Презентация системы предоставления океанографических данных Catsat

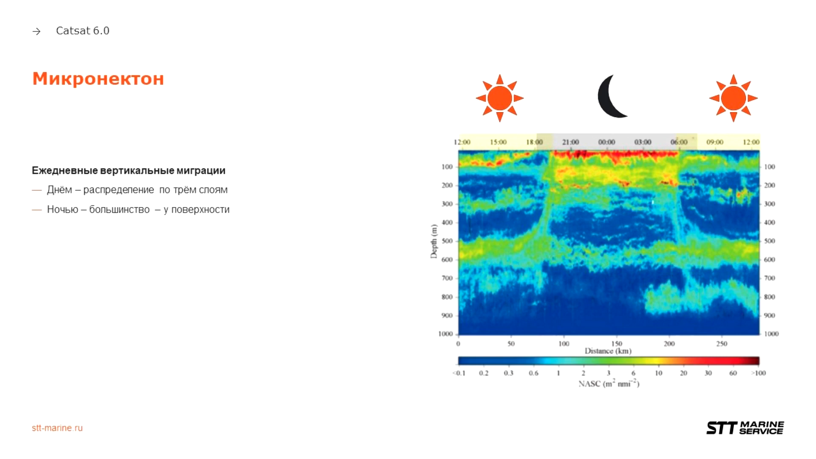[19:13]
Какая-то часть поднимается наверх, но основная часть концентрируется в районе морской поверхности. Таким образом, для промысла нам важно знать концентрацию микронектона днем в каждом из трех слоев, а ночью только в поверхностном слое. В системе КАЦАТ представлены как раз эти четыре вида карт.